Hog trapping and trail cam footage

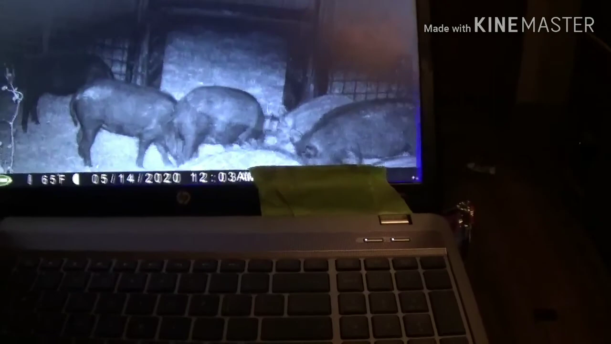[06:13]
god dang y'all let me know why they're hanging out so much by the by the door are we putting too much too much feed at the door or what's going on see they they just stay right there at the door they won't they won't go in or anything y'all let me know y'all y'all think we're putting too much feed or what let's see we'll go to the next one there's
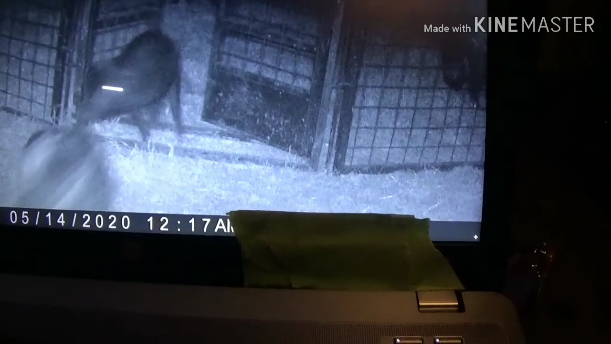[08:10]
runs right here you can see it back there runs right there I don't know oh there there we go that tripwire runs right there and I don't this one's right here but that one I think it's two for two forward two up close it doesn't he's not really by the one no no you know what that's actually the the one that holds on to the to these latches it holds on to the latches